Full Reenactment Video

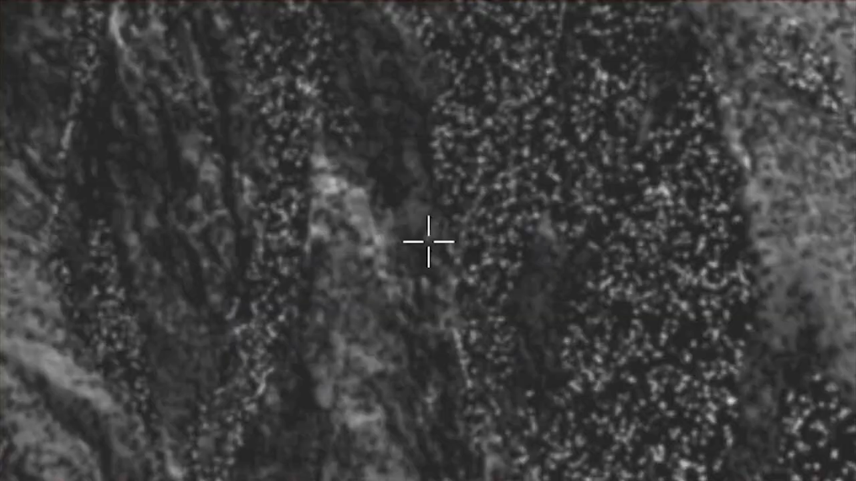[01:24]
Insurgents have become adept at using vegetation and moving in small numbers to avoid detection by ISR assets.
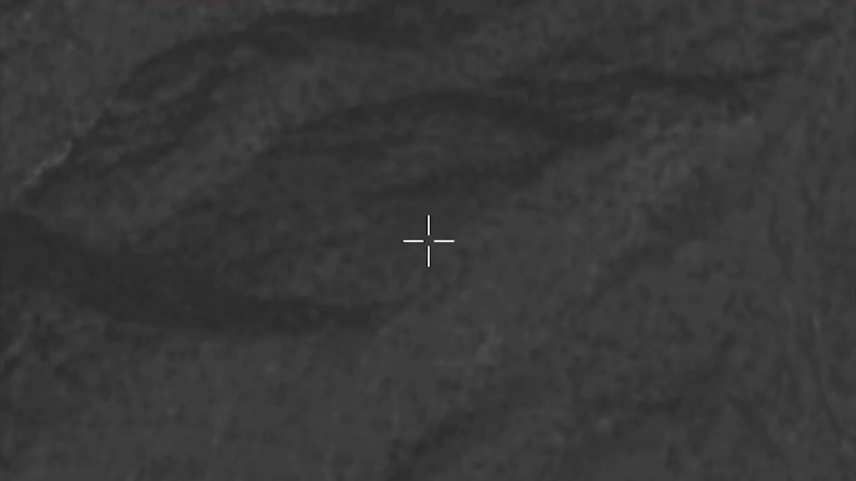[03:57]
The UAVs were directed to look in known insurgent safe havens and for movement on the hillsides surrounding Wanat.
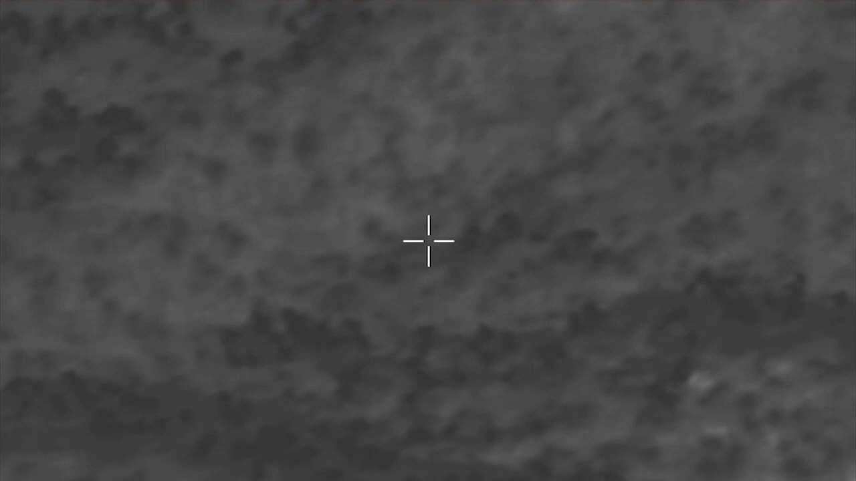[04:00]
No sizable insurgent presence was observed massing in the valley, so those assets were pulled to other areas.
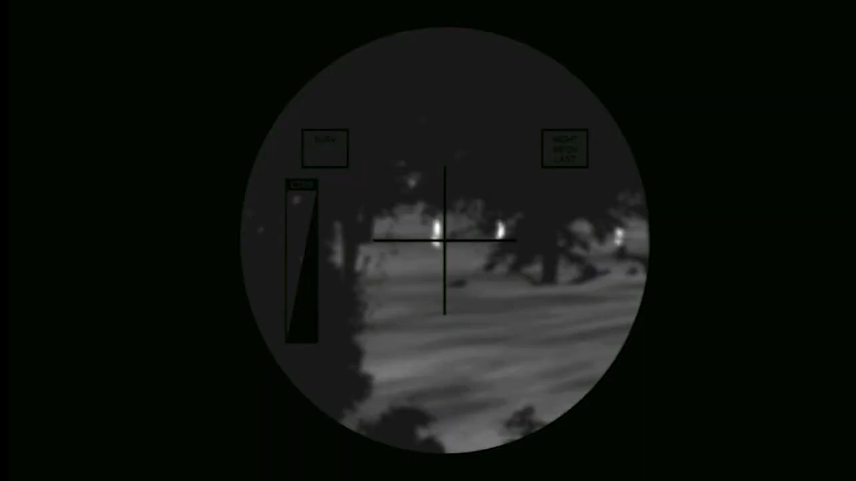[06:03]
observed five personnel moving through the hills 1,500 meters west of the cop. It was unlikely that local citizens would travel together like that, so chosen company began to coordinate a tow and mortar attack.